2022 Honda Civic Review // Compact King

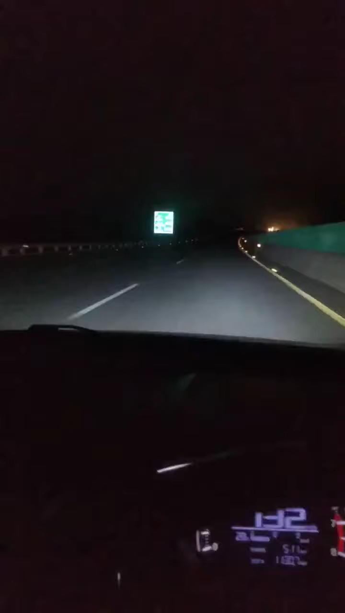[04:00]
और जैसे आप देख रहे हैं सखर इज़ नियरली अबाउट 106 किलोमीटर्स अभी, तो इट इज़ रियली ब्यूटीफुल ट्रैक। माशाल्लाह माशाल्लाह, दुआ कीजिएगा खैर ऑफिस से घर पहुँचे हम लोग। फी अमान अल्लाह।